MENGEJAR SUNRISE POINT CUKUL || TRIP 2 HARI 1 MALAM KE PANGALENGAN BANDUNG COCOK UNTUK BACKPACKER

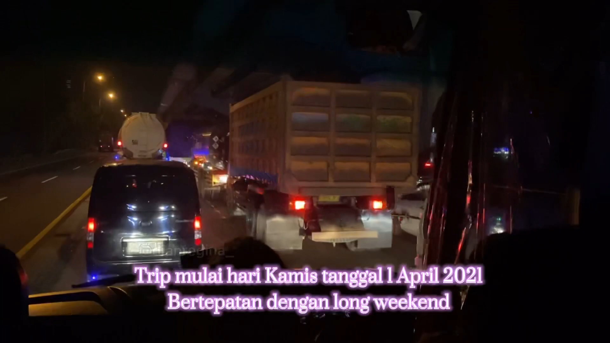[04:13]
Tapi kita semua nggak ada yang nyangka kalau bakalan semacet dan sehektik ini.
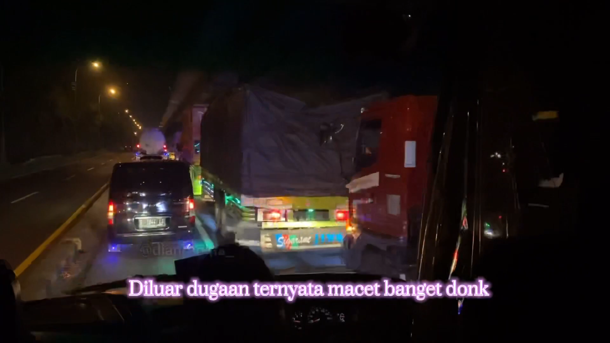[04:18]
Tripnya ini pun nggak salah ya. Jadi berangkat itu untuk penjemputan di Tangerang on time.
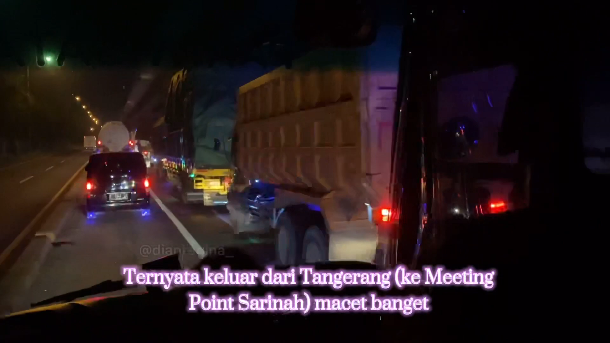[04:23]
Cuman keluar dari Tangerangnya itu ternyata macet banget.
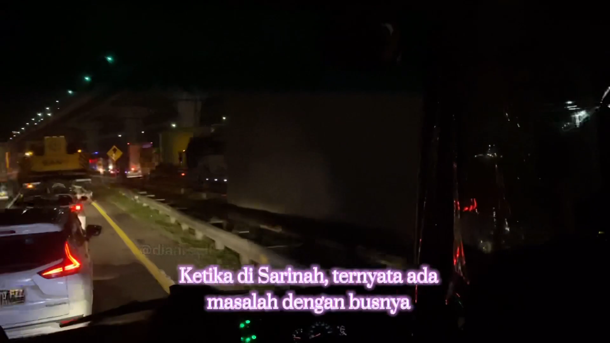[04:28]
Pas di Sarina, ternyata ada masalah dengan busnya. Jadi kita nunggu unit pengganti yang diberangkatin dari poolnya menuju Sarina.
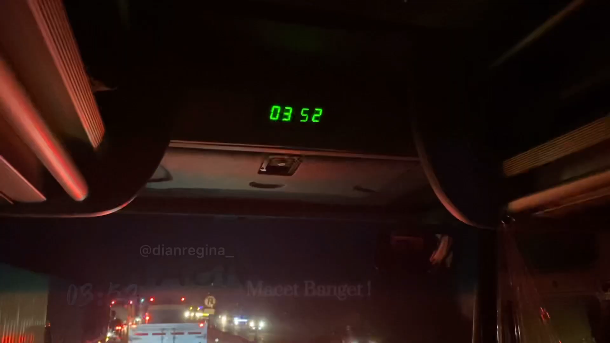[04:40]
Tapi oh my god, lihat macet banget.
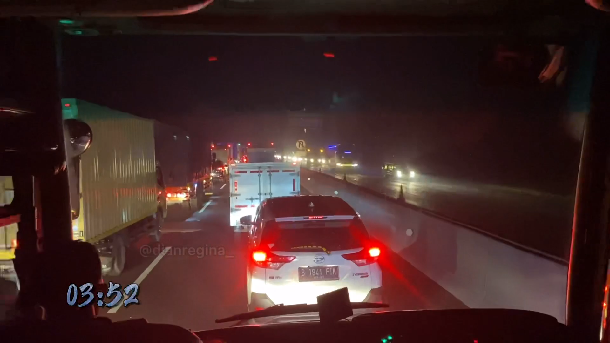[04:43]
And as you can see, ini udah jam 3.52 pagi loh. Perjalanannya tuh baru lancar di jam 4.25 pagi.
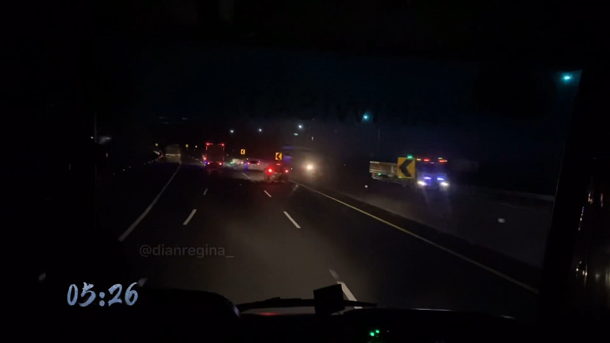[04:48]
Dan sekarang jam 5.26 kita masih di tol Soreang.
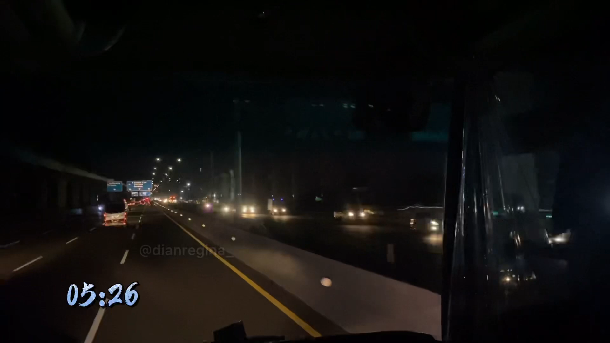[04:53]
Gimana caranya coba kan kita ngejar sunrise. Jadi di sini sih aku udah pasrah banget, udah nggak bisa sih ini ngejar sunrise.